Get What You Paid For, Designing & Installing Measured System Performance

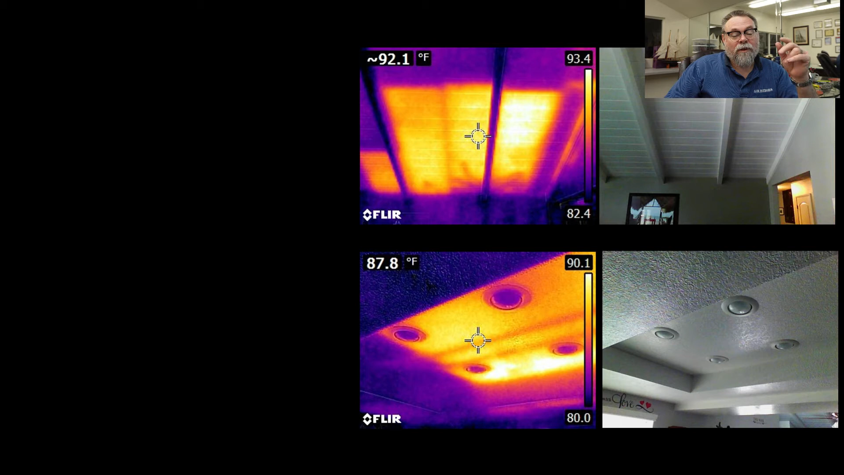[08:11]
So, the other thing I'll do is when I go into the house, I'll usually bring my FLIR camera with me. Now, as you can see, this section of this house over here, there's no insulation. Where you see this glowing cherry, like lava, this is all hot spots and this is cold spots. The, this is radiating back. And so this was a cathedral ceiling. And as you can see, that, that cathedral ceiling, the, the insulation's not there. It's radiating back through it. It's making it much, much hotter.